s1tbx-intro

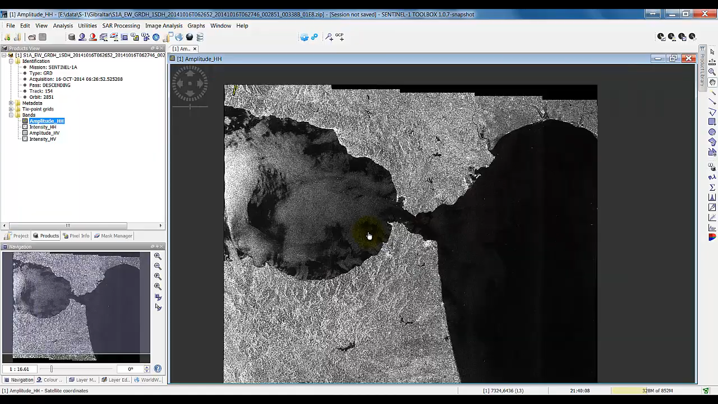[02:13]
So we can click and drag, pan around on the image, use the mouse wheel, zoom in. And you'll see that right away you may notice that the image is actually flipped here. Because this is in the SAR geometry. It's not in a map projected geometry. So what we see here is as it's acquired, in this case, descending image.
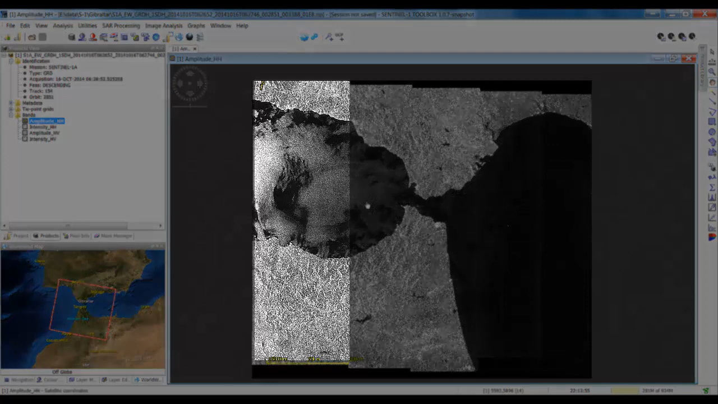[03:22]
and you can see the sub-swaths here. An EW product will have five sub-swaths.
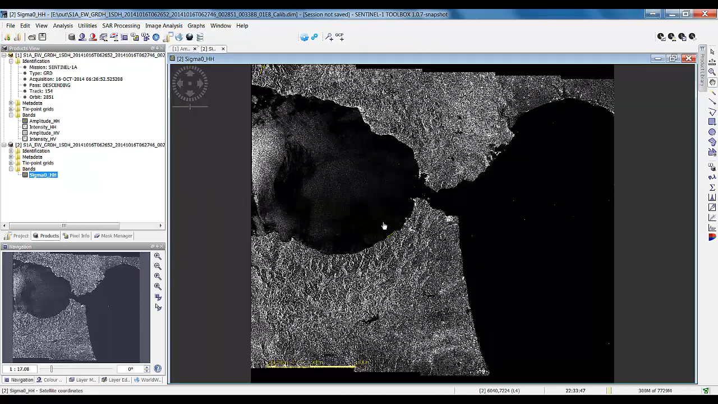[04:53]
Open this up, now we have the backscatter for each of the pixels.
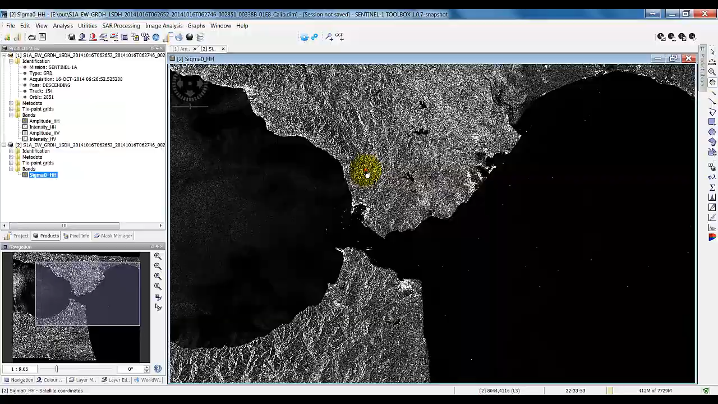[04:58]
And you can see here these mountains.
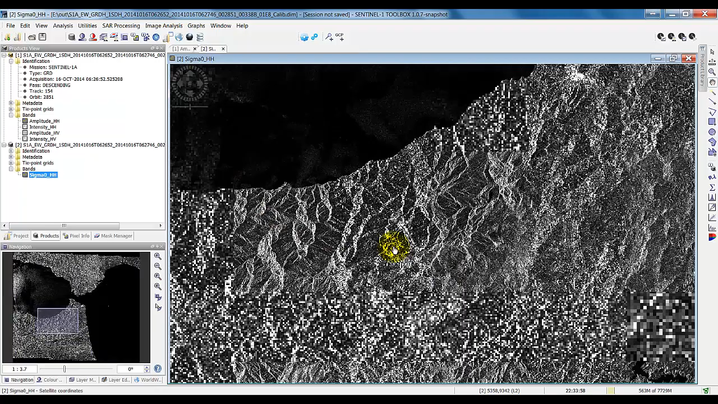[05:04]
They don't quite look like mountains, and this is because of the SAR geometry. Things are required on a slant.
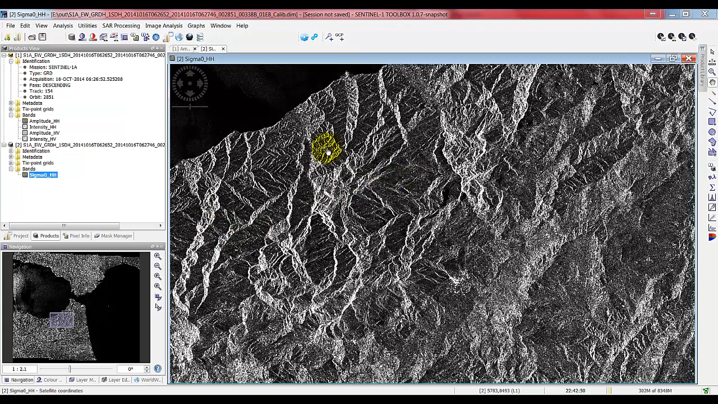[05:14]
Let's apply the terrain correction so we can see the image as it would be normal.
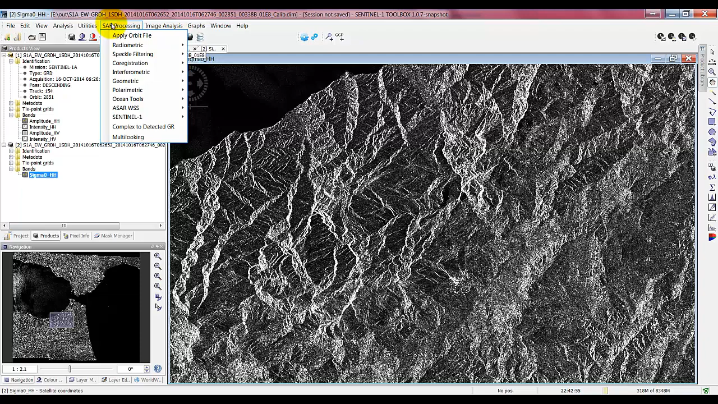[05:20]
So we go to SAR processing, geometric, terrain correction, and apply the range Doppler terrain correction. So here again we have the source product.
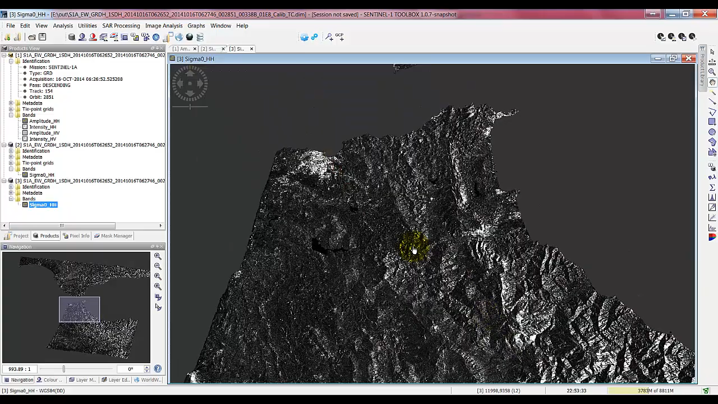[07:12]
And everything that didn't have an elevation in the ocean here has become no data value.